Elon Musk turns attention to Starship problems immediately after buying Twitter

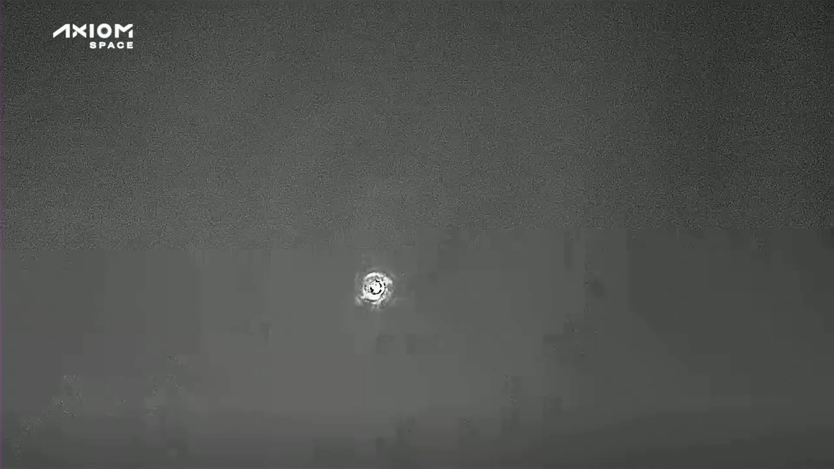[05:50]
The Dragon capsule re-entered the Earth's atmosphere, which SpaceX captured on their infrared cameras. Pop drogue shoots, brah!